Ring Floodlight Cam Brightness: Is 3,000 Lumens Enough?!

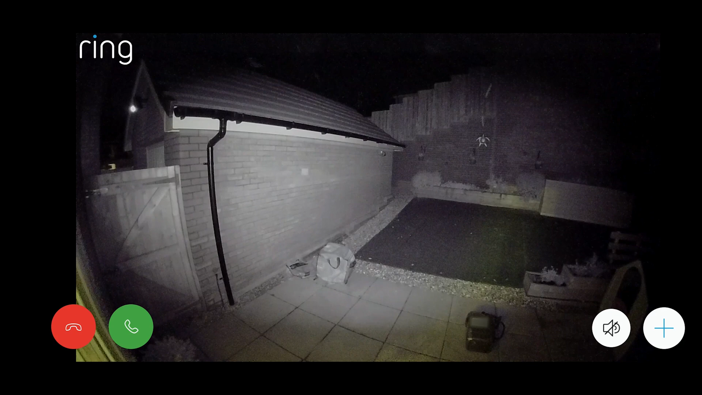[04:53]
I've now created some motion, and the lights have actually triggered, and you can see in this live view exactly how much things are illuminated. You can see how the video has changed, and actually, you know, it's a pretty good amount of lighting here provided by the ring floodlight cam, so I'm quite happy with that as well.